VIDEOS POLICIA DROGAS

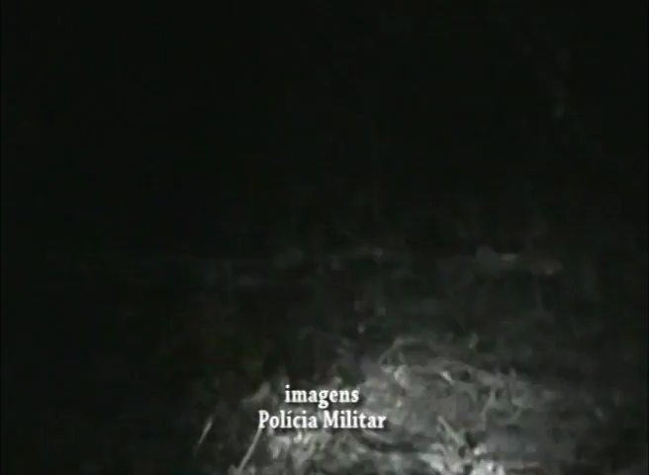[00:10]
e a droga foi localizada aqui a mais ou menos 500 metros de uma estradinha vicinal